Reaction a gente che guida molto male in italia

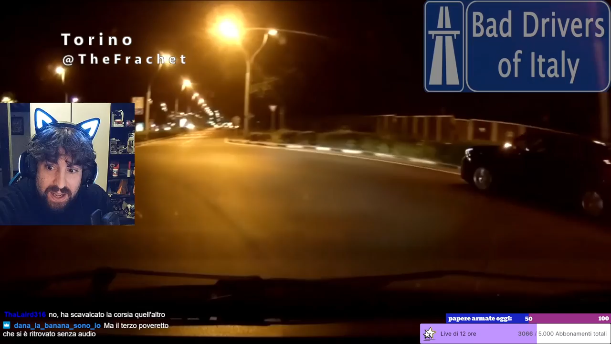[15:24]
Ma tranquillo, è proprio sereno, zio. Sì, tagliala tutta. No, ma sereno, eh.
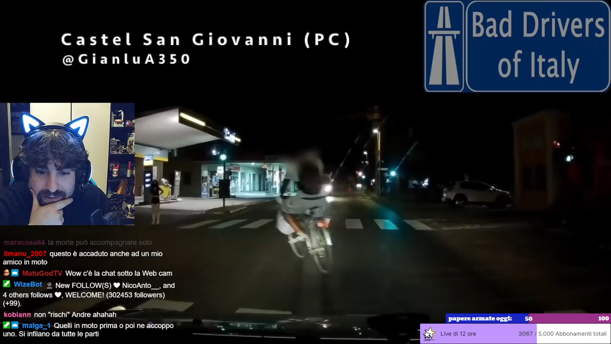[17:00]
Ma che fa questo? Ma guarda qua. Ma tranquillo con la bici.
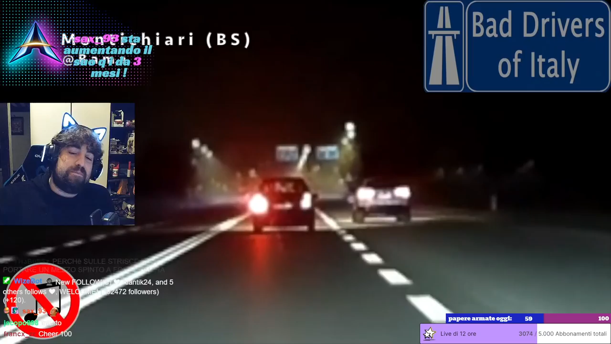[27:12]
Vai, sorpassa da dove cazzo vuoi tu, tranquillo. Destra, sinistra, ma sì, che problema c'è?